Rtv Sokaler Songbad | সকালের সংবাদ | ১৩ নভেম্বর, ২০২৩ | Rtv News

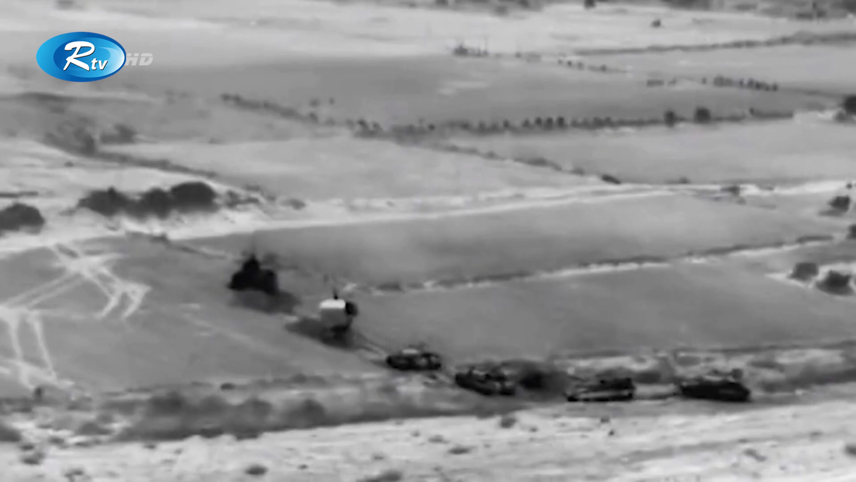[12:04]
এরই মধ্যে কয়েকদিন ধরে গাজা নগরীর
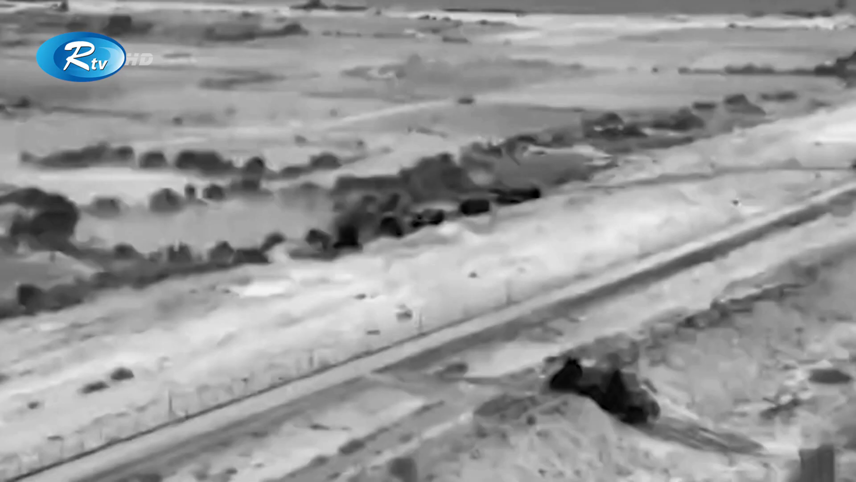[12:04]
হাসপাতালগুলো ঘিরে অবস্থান নেয় ইসরায়েলি ট্যাঙ্ক।